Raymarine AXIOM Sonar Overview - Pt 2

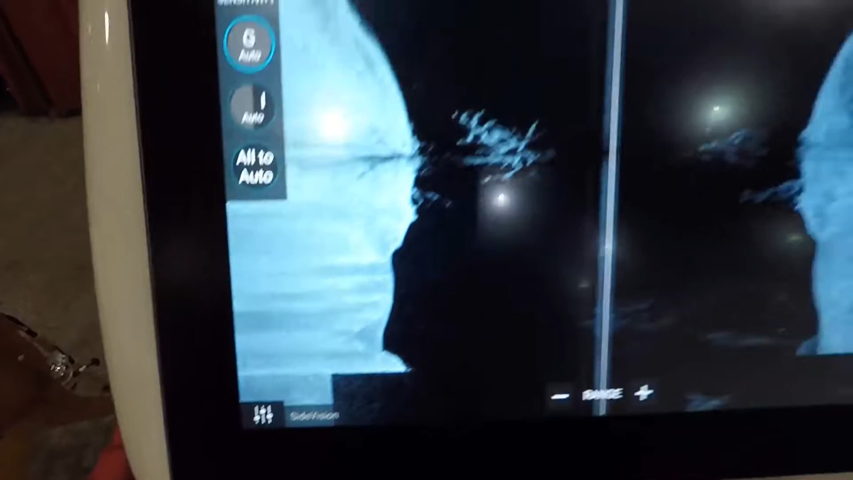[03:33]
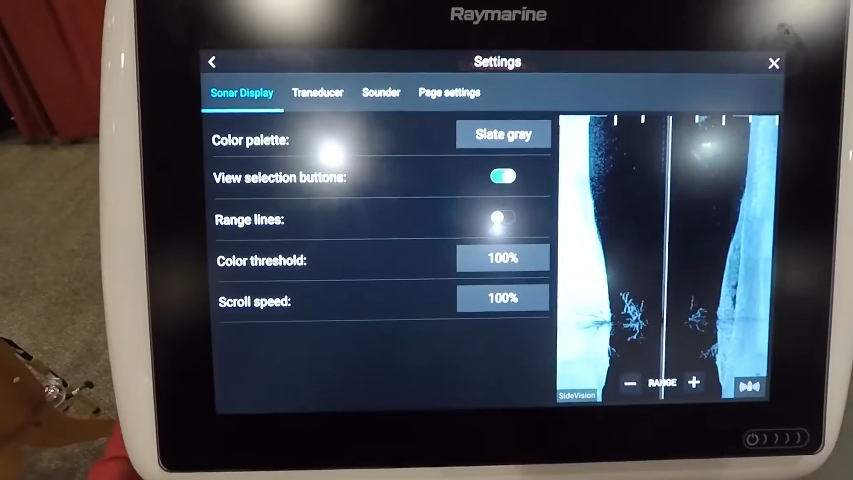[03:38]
bottom and then our main settings here and the nice thing about these units every single menu is basically the same information for
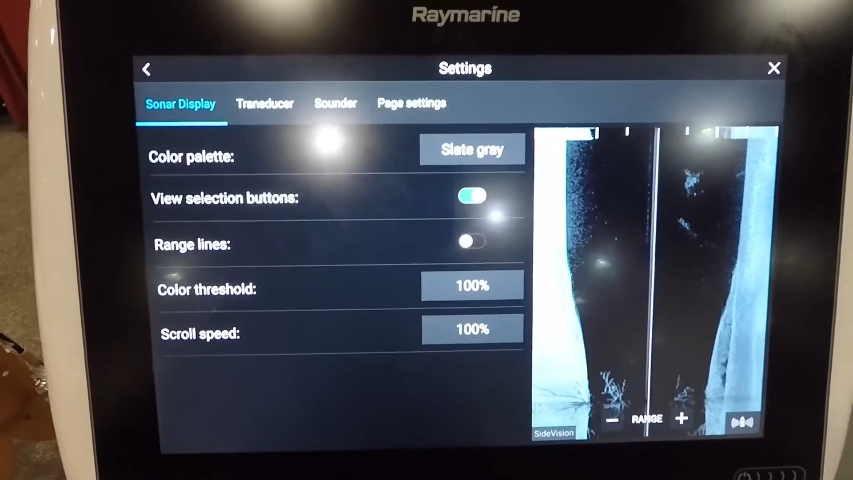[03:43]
what you're going to have on all the different screens you can choose your color palette you can
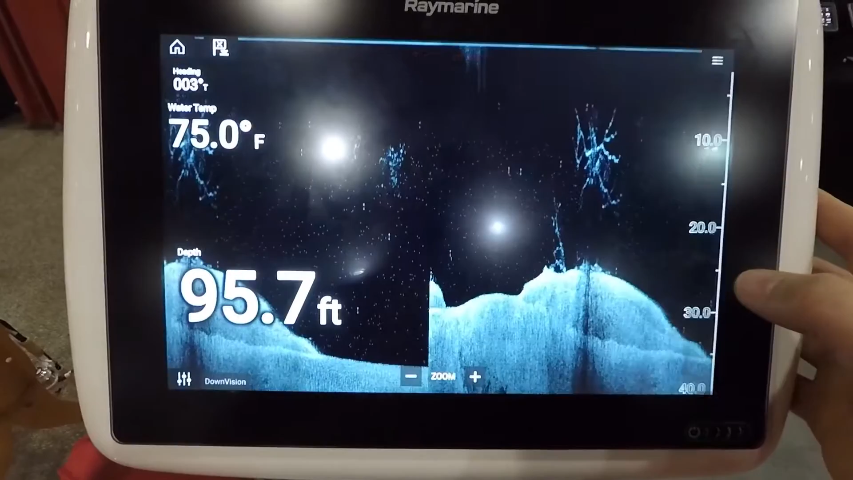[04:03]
On screen: depth 95.7 ft, water 75.0°F
down vision is chirp as well and it's very detailed just like we have on the
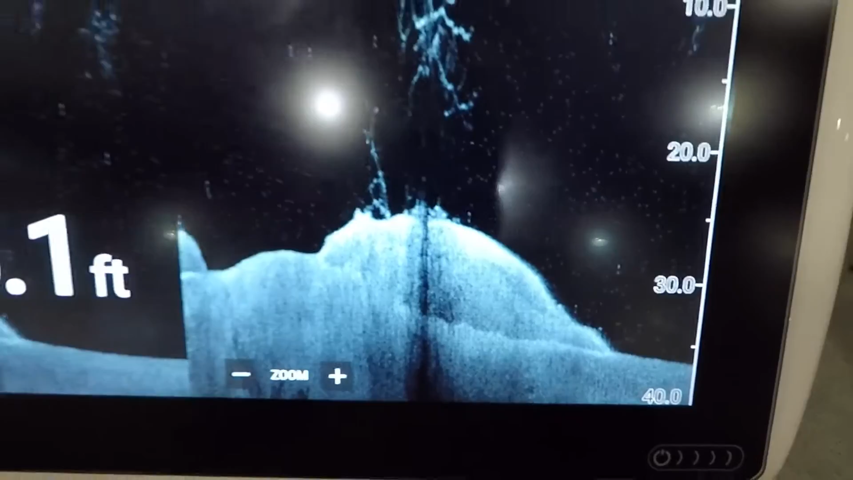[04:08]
side imaging anytime we can get chirp into the imaging products definitely makes a huge
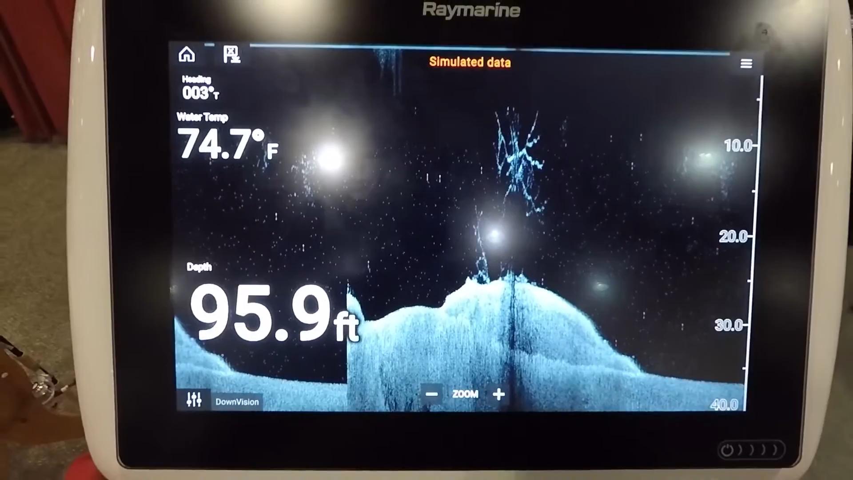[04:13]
On screen: depth 95.9 ft, water 74.7°F
difference on them menu selections are the same the only thing I would like to see in
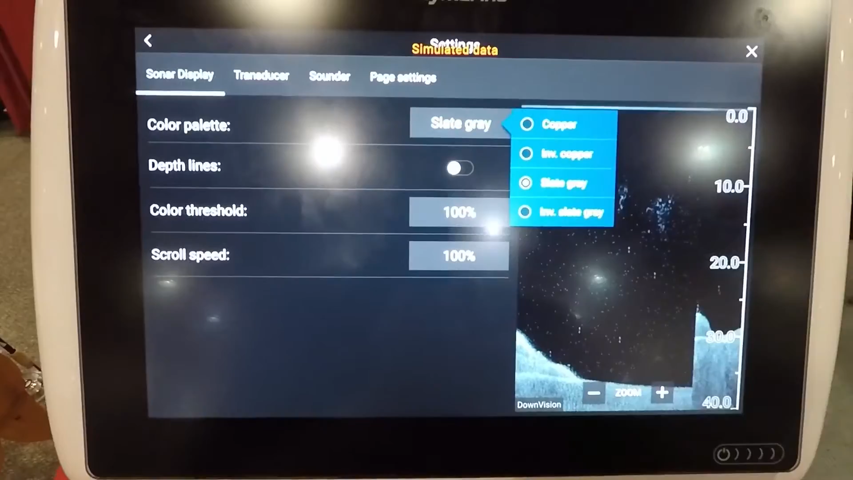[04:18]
the imaging products on these units is more color selection especially a blue color selection that's the only thing I found that was kind of lacking here